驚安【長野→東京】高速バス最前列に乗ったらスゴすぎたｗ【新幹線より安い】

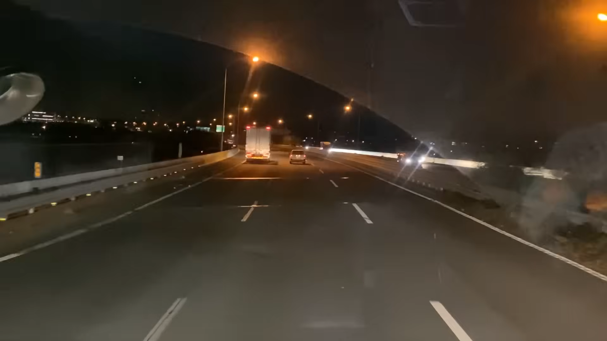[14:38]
サービスエリアを通過練馬まであと30キロほどと迫ってきました鶴ヶ島ジャンクションを通過天王道は常磐道、
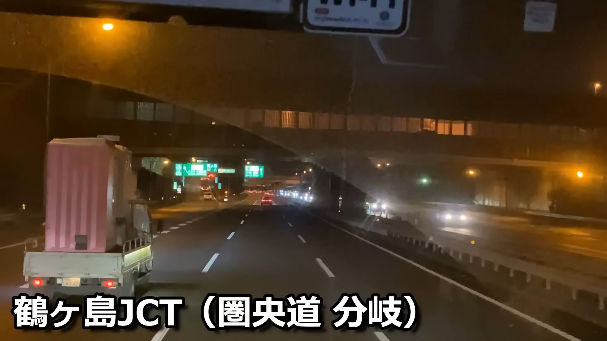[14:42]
東北道、中央道、東名高速といろんな道路にアクセスできる武蔵野線みたいな便利な道路です少しずつ都会の雰囲気が出てきたなぁと思ったらもう川越イン
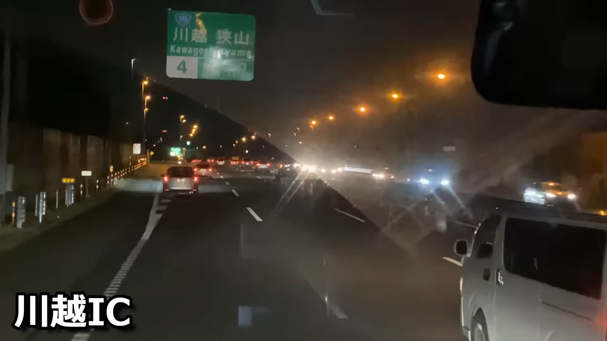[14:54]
ター早いですね長野駅高速バスのうち池袋を発着するBは川越的場バス停にも止まります対向車線の光の洪水を見ると東京に近づいてきたなという実感が湧いてきます所沢インターを通過そして新座料金所
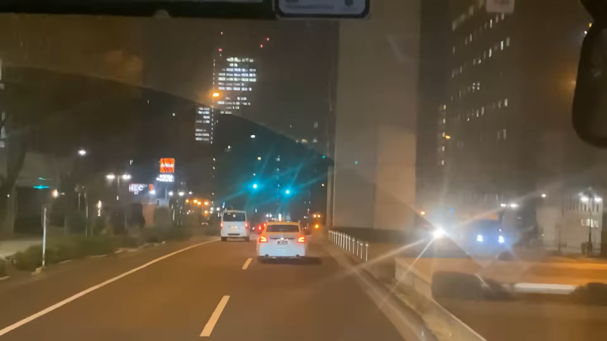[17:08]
ライバルの中央線の駅は通過しちゃいます中野坂上のビル群が見えてきました18時45分、帝国より5分遅れで中野坂上に到着丸の地線、都営大江戸線乗り換え駅ですさあ、もう新宿はあと少し都会館が出てきましたイルミネーション綺麗ですね新幹線が発着する東京駅よりも新宿の方が高層ビルがたくさんあるので本当に都会館というか田舎から出てきた感がすごい強いです東京に住んでても新宿の高層ビル群は何度見てもすごいと思います本当綺麗